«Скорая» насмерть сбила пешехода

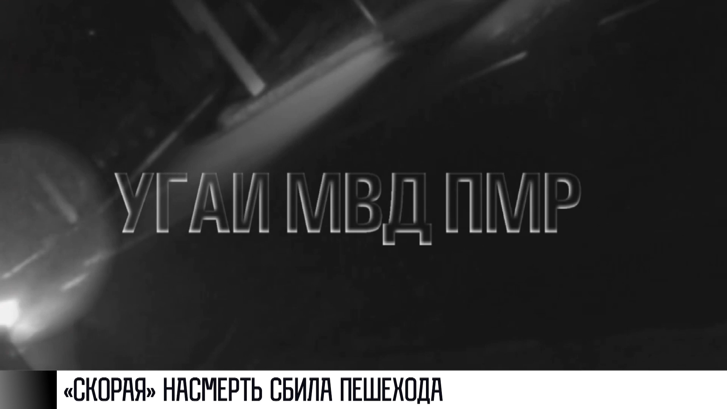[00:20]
Скорая ударила его боковым зеркалом. Он упал. В больнице диагностировали серьезные травмы.